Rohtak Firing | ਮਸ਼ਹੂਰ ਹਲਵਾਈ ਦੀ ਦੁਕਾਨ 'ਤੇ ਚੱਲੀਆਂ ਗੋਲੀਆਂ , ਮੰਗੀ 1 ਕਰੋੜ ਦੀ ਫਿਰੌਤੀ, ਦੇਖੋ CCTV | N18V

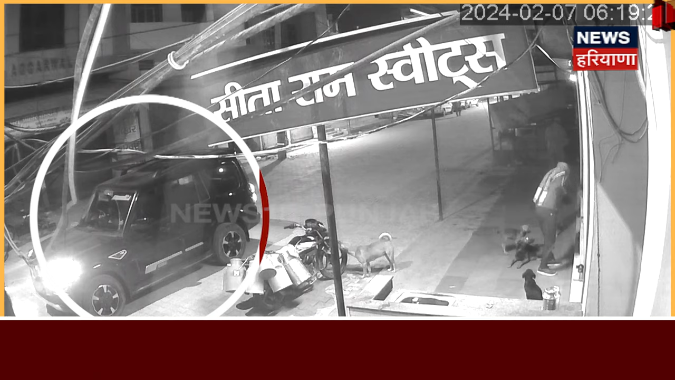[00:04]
एक मशुर हलवाई दी दुकान दी ताबर तोड गोलियां चली आने ते नाल ही पणची शुट के फिरौथी दी मांगीती गई है दरसे सहलवाई दी दुकान दे समने आखे काले रंग दी स्कॉर्पियों खड़ी हो जाती है जिसनों हलवाई दी दुकान चे खड़ा शक्स भी देख रहा